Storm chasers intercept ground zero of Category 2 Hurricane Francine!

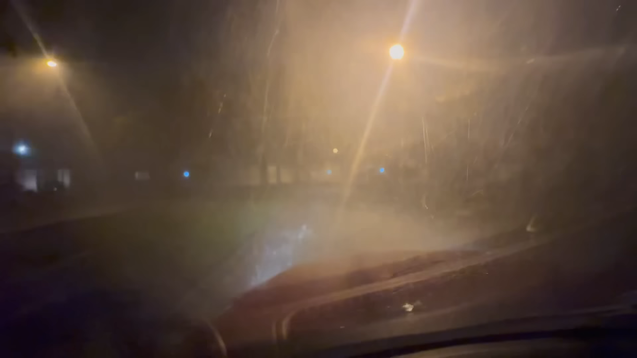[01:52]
And he said during the night, like, he just has to keep, like, guarding it to make sure someone didn't steal it. Yeah. It's a great place to live. There's definitely flash flooding on the road. There's definitely flash flooding on the road too. It's a great heat. Oh, yeah. How are they? Here's Metairie. Flash flood emergency here, folks. Very heavy rain. The door of the night wall moving in.